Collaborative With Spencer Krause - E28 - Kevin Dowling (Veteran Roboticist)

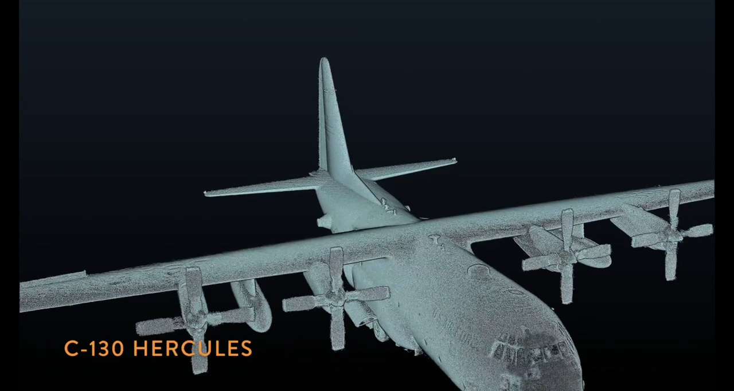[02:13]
And I think most of them that are still flying are of that age. But they keep them running, and they keep upgrading them. And the 9-11th Air Wing out here at the Pittsburgh Airport allowed us to come in and do a scan of that.